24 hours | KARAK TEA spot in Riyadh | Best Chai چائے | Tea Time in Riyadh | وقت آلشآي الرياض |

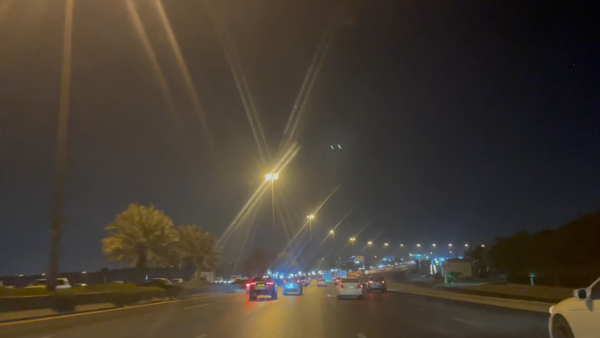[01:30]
مجھے میں جو ہے رستہ کوشش کر رہا ہوں کہ رنگ روڈ سے جاؤں تاکہ ہم لوگ نکلے گے تو پہارڈ ہاں رنگ روڈ اس کے لئے اس ٹائم سہی رہ گی کیونکہ آج آپ نے بائی طرح ابھی نیا نیا کھلا ہے مجھے نہیں بتا اس کے ریویوز کیسے ہیں بہترین روڈ سے بہترین ہے
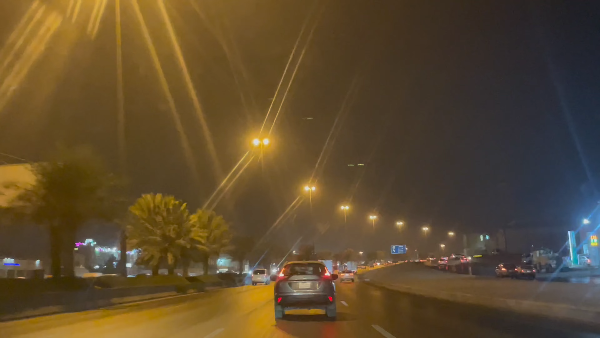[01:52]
بہترین روڈ خانی مل گئی ہے آپ لوگوں کے پاس بھی اگر کوئی ٹی سپورٹ ہو کوئی اس طرح کی کھانے بہنے کی چیزیں تو پلیس ریکممنٹ می جو میں آپ لکھ سکتے ہیں فیل فری تو رائٹ داون اسی عید ریاید کے ٹیفک رینگ روڈ میں بھی ہے اور کافی ٹیفک ہے
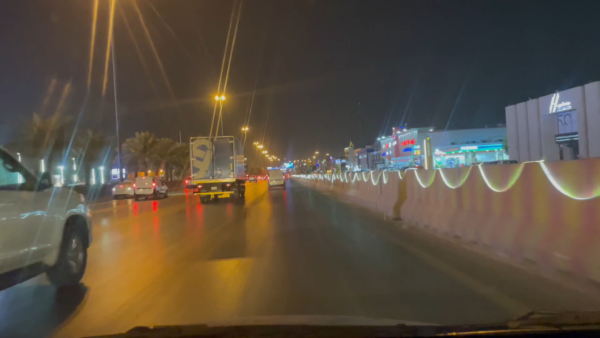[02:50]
تو یہاں ریاد بینا ہر جگہ کسٹرکشن ہوگی ہے ہر جگہ تو میٹرو نے پہلے پھر کیا ہوا تھا ابھی کسی حد تک اس کا کام شاید کام ڈاؤن ہو گیا یا چاہے ہر جانے چلے ہوتا ہوں چلے ہوں ابھی اس کے لیے منحل میں دیکھیں کے ہمارے